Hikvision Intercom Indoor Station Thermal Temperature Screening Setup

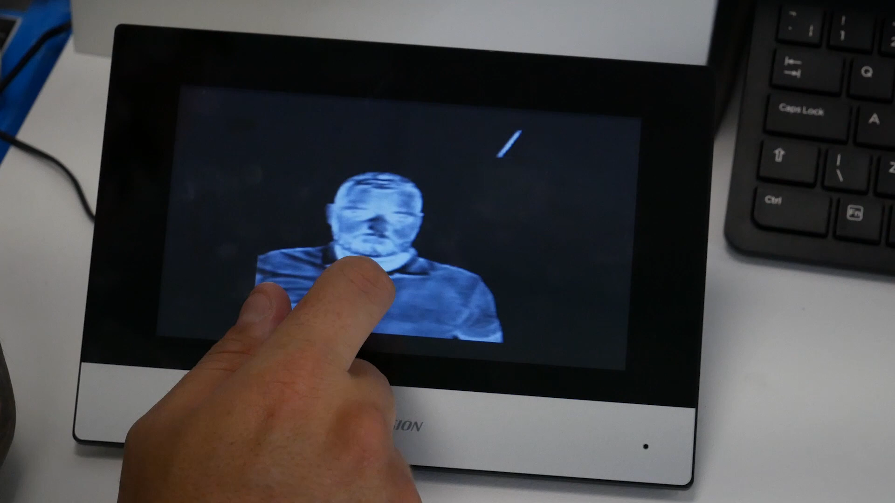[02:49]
Again, double click on an icon and it'll tell you the time and date of the read with also the temperature in there.